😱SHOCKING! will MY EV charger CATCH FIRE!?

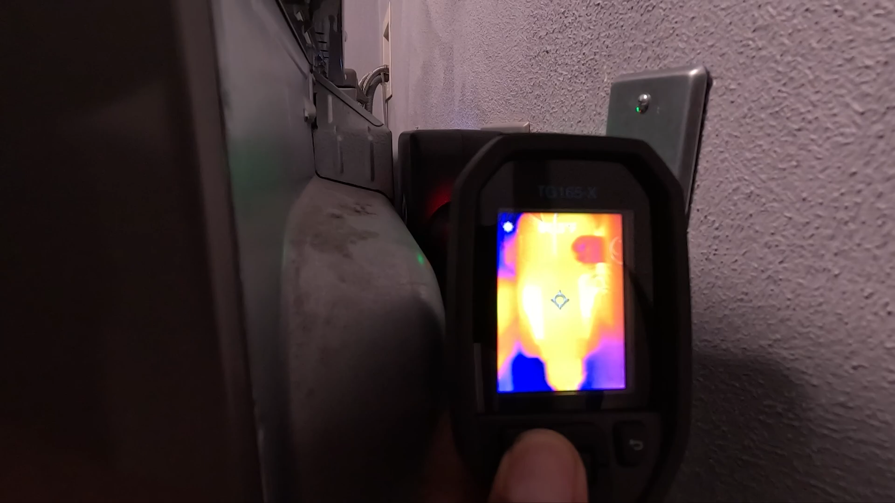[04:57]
and the the plug
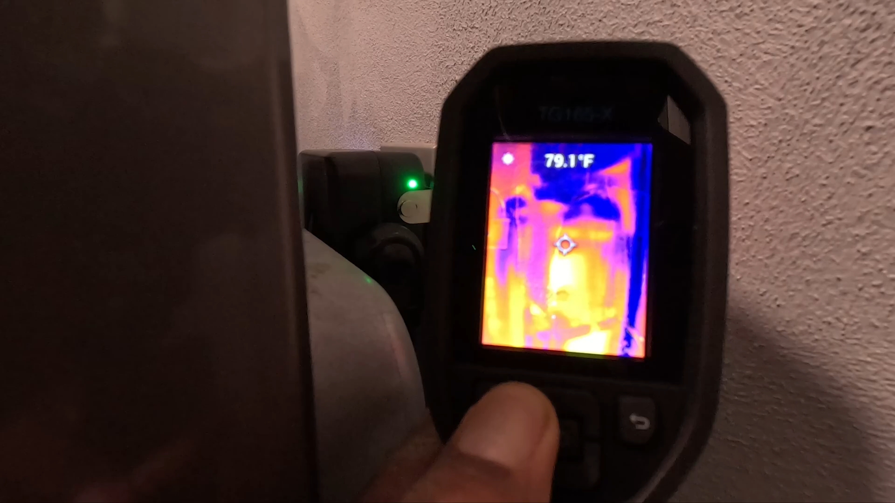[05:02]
On screen: spot 79.1°F
that goes into the wall that's showing 80 degrees so surprisingly it's not that much heat that's being generated
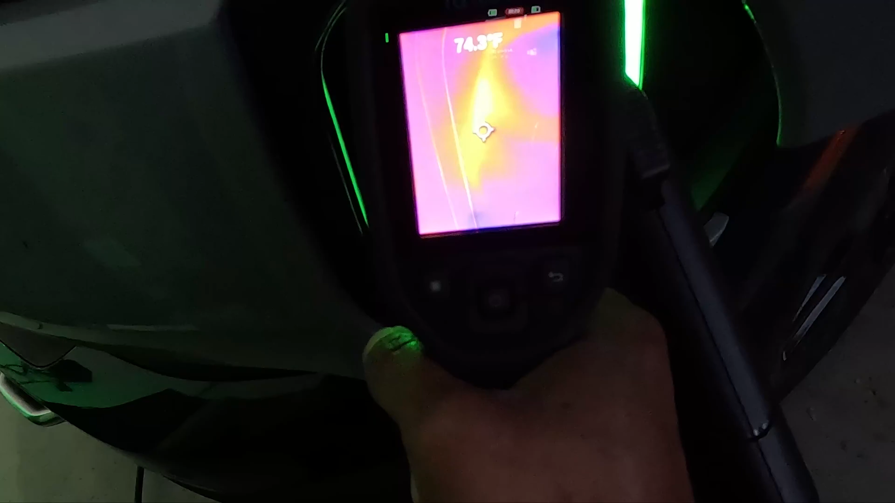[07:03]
so the hottest spot is on here is showing
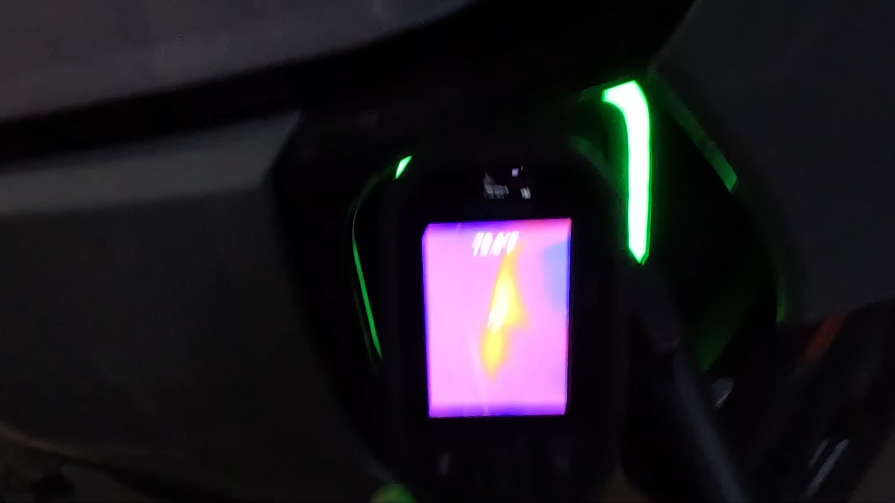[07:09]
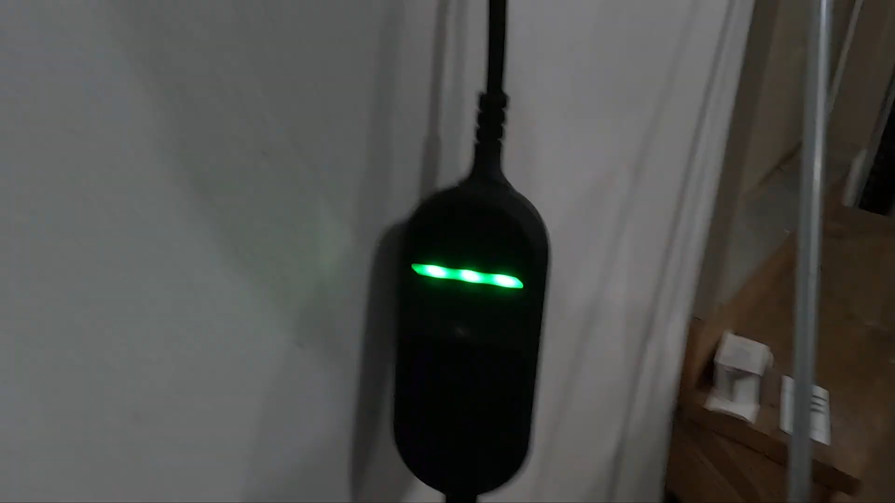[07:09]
about 74 degrees now let's check this the rivian uh charger here and
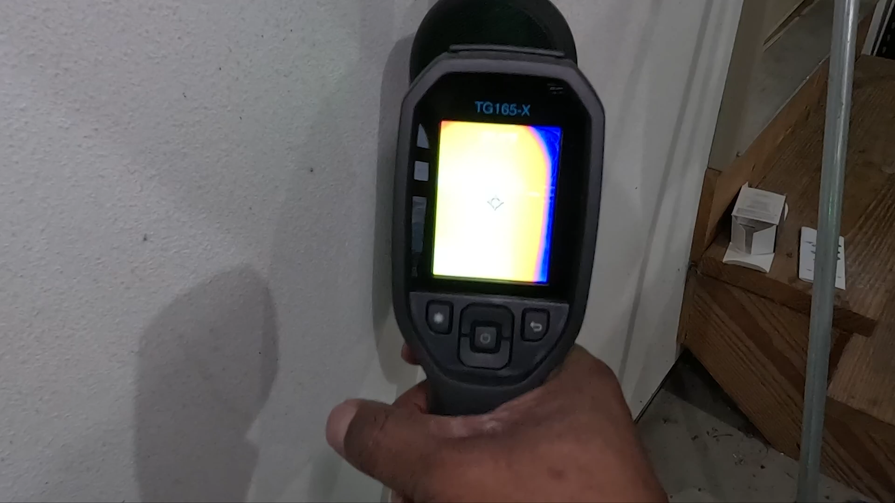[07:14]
this is a portable charger and this is coming in around 85
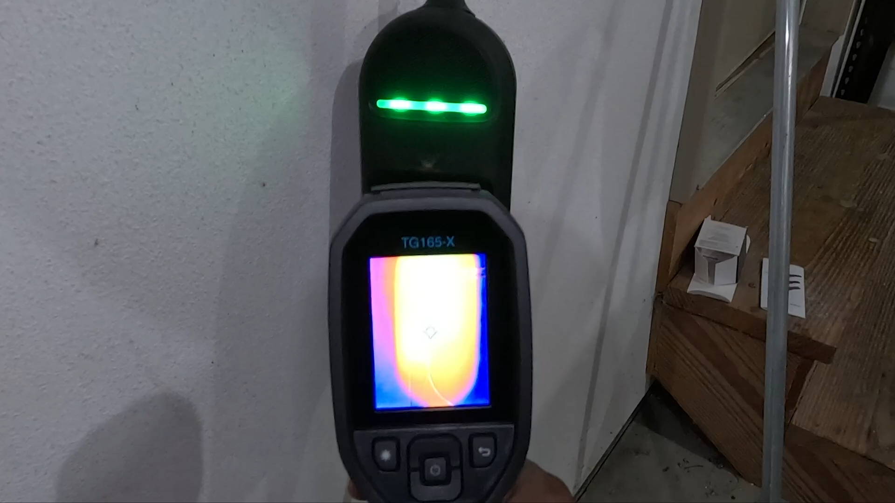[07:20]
degrees 86 degrees
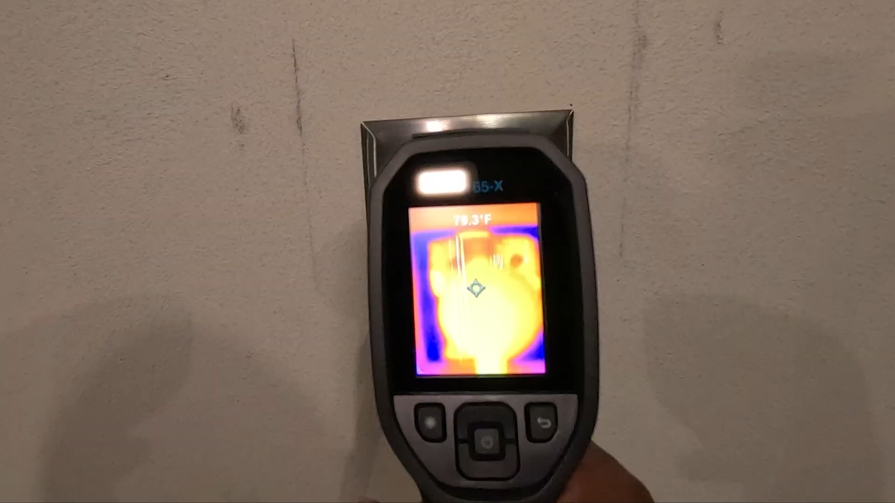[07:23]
and let's check this here and it's showing
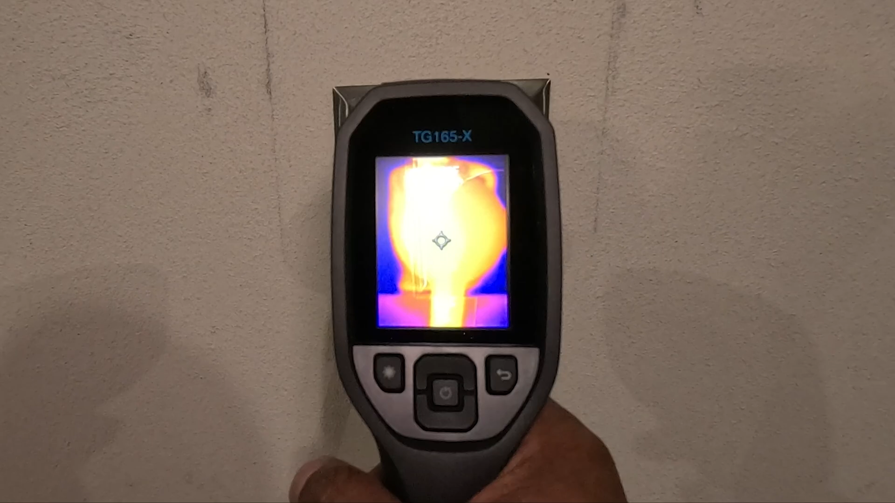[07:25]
around 87 degrees fahrenheit at the hottest point
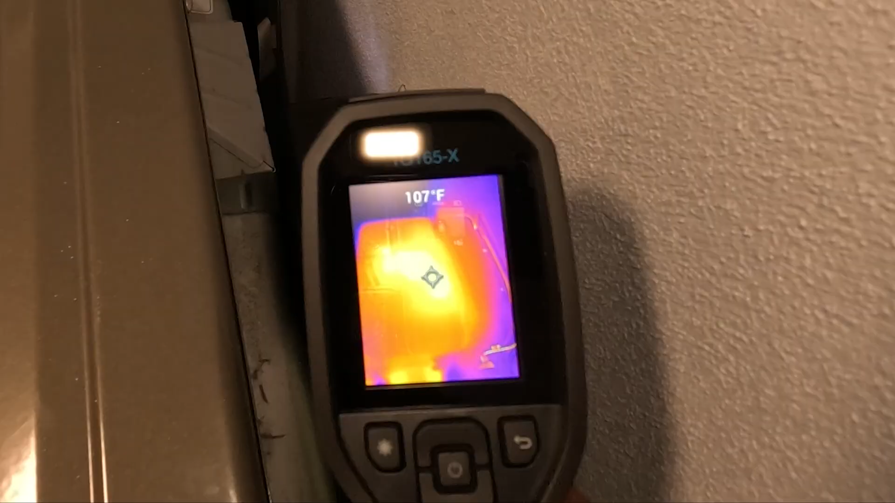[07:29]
On screen: spot 107°F
and here you're
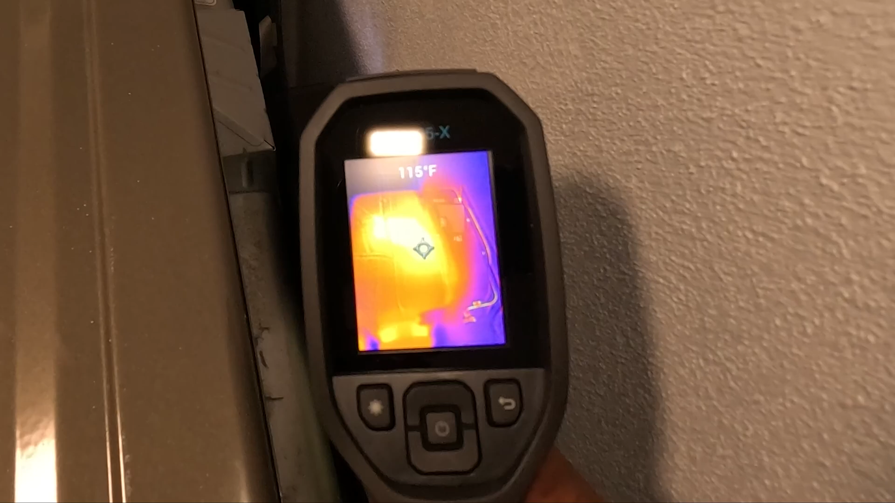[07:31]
On screen: spot 115°F
getting about 115 degrees fahrenheit 116
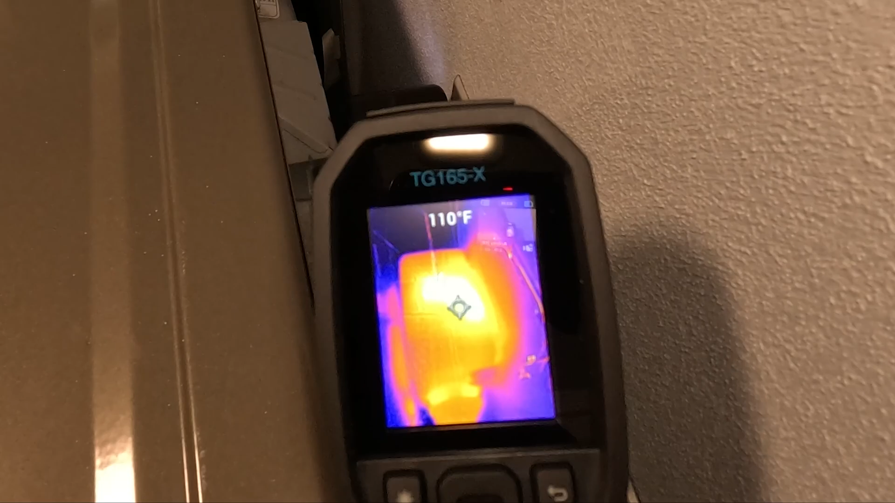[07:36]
On screen: spot 110°F
just trying to find the hottest spots on there and that seems to be the hottest spot right here
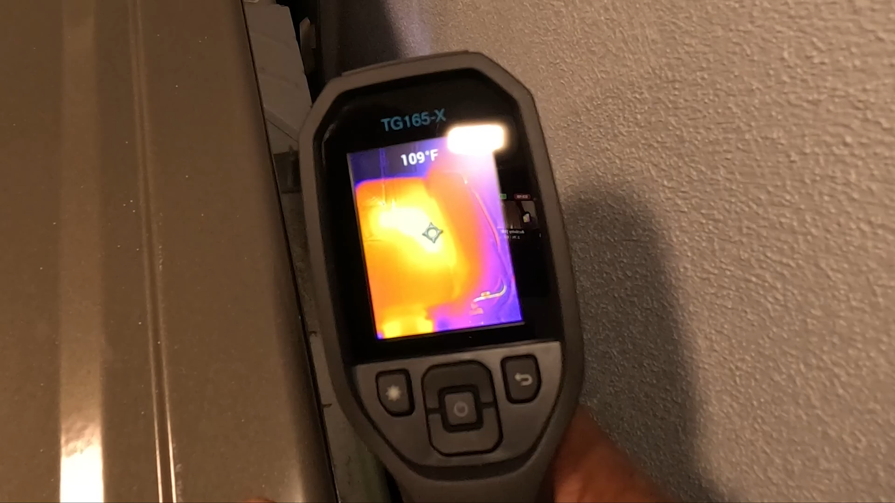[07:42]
On screen: spot 109°F
and so i just let's just call it 116 at the
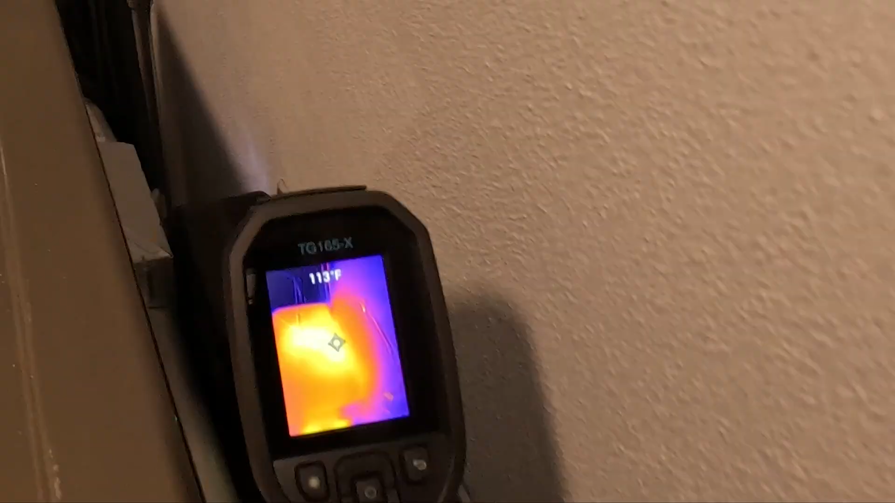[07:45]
On screen: spot 113°F
highest number and
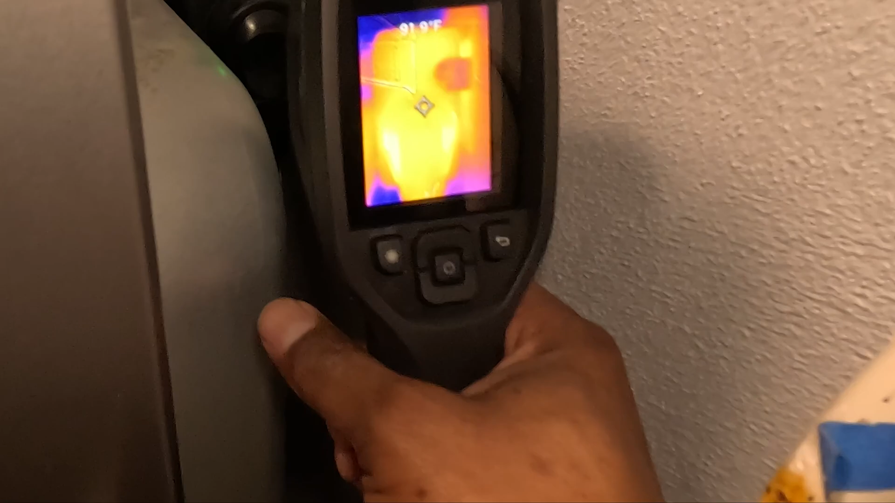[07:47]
at the charge the the uh the outlet
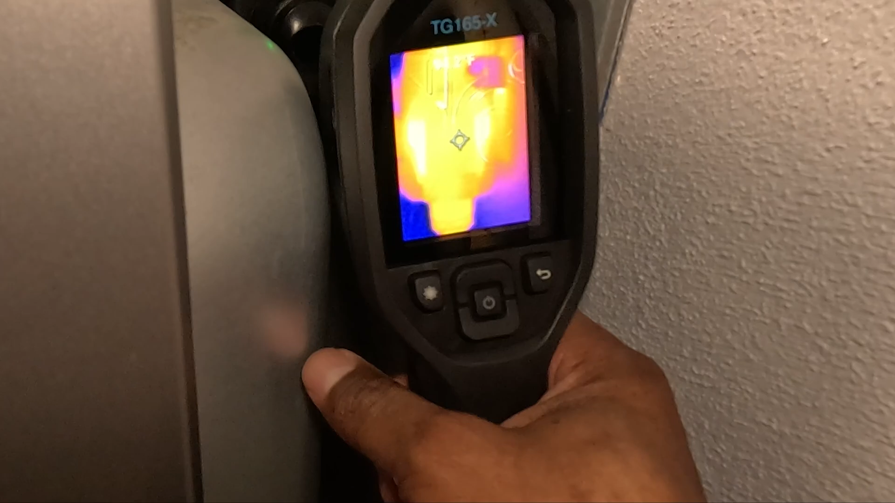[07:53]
the plug for the uh that's going to the out to the charger that is 94 degrees let's check this cable here
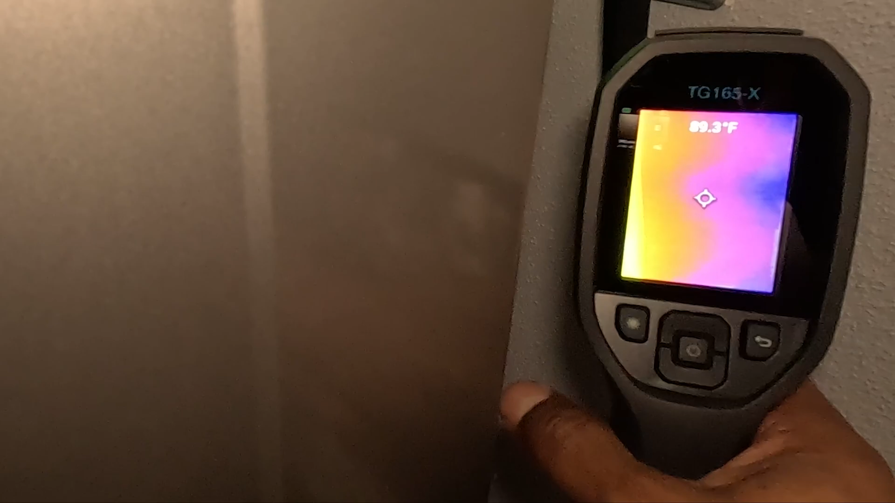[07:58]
On screen: spot 89.3°F
and that's coming in at around 90 degrees and we can
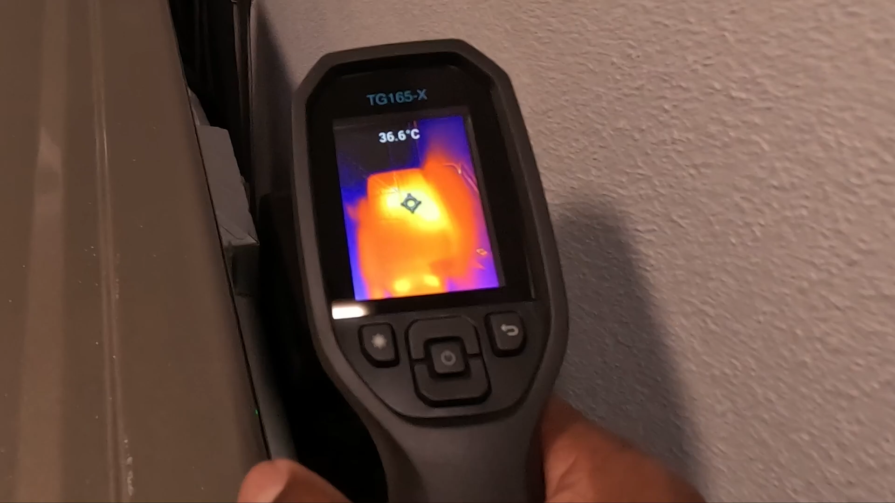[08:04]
On screen: spot 36.6°C
see here that the hottest spot looking at around 46 degrees celsius and
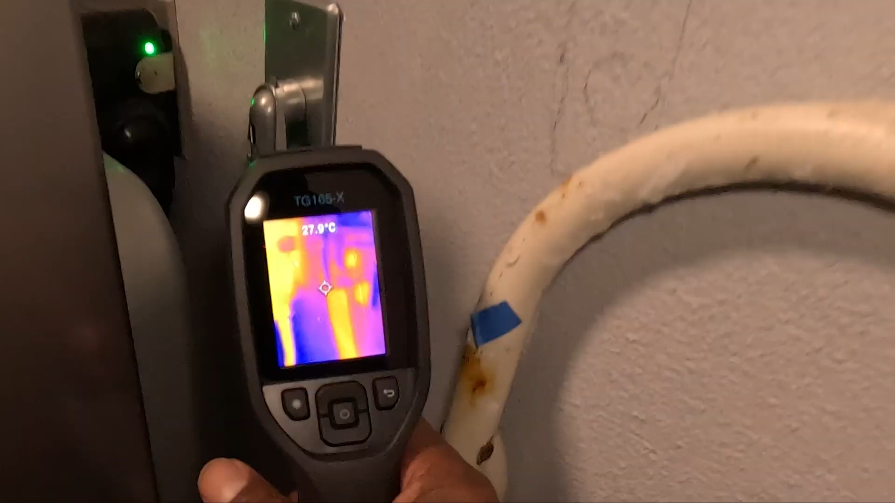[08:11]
On screen: spot 27.9°C
right here you're looking at around 33